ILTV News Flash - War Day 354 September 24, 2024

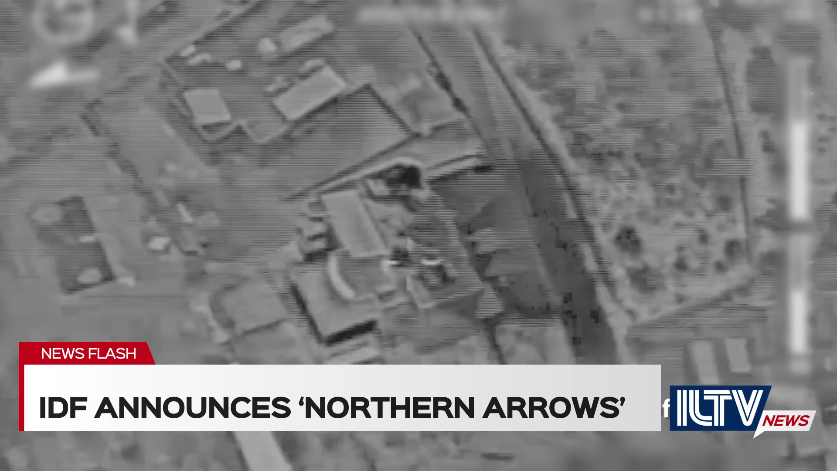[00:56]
Overnight and into the morning, working with the IDF's intelligence corps,
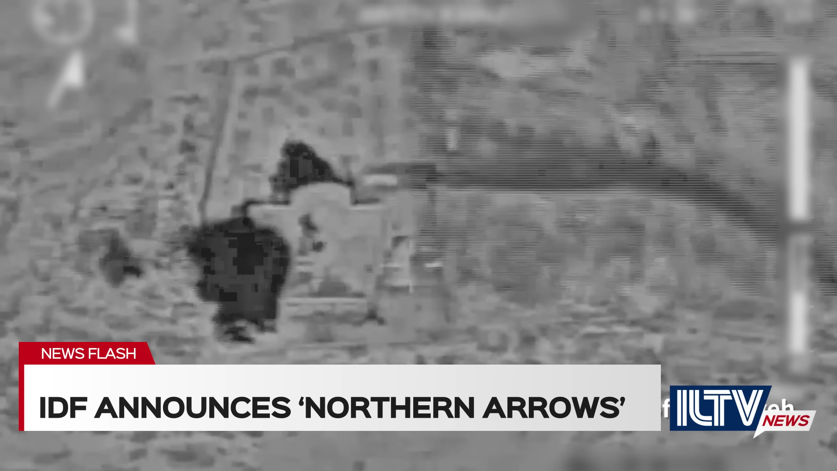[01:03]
the Israeli Air Force struck hundreds of Hezbollah targets, including rocket launchers,
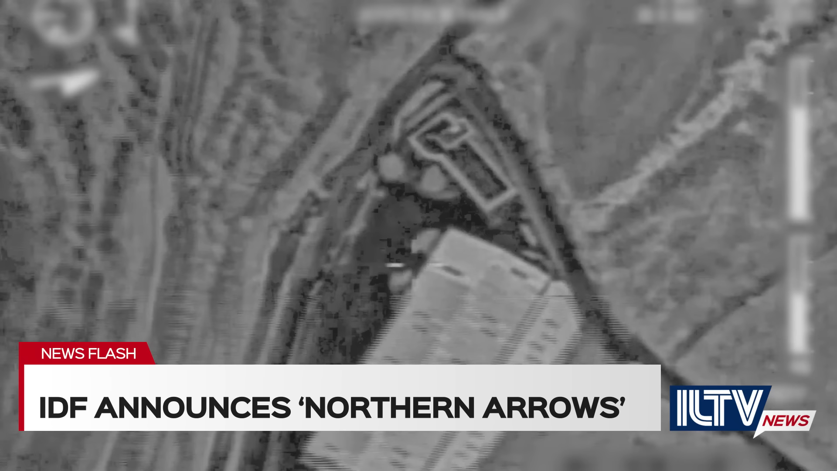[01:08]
command posts, and terrorist infrastructures in various areas of southern Lebanon.